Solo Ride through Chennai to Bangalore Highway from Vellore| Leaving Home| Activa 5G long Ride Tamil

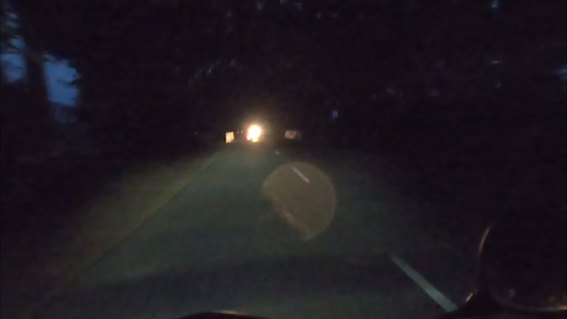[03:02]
அதனால தான் செமையாக இருக்குது அந்த சைடு நிலா. ஆனால் தெரியாது, கேமராவில் தெரியாது. எதுக்கு கஷ்டப்பட்டுட்டு அப்படி திரும்பினா ஒன்றும் தெரியாது. சரி பரவாயில்ல.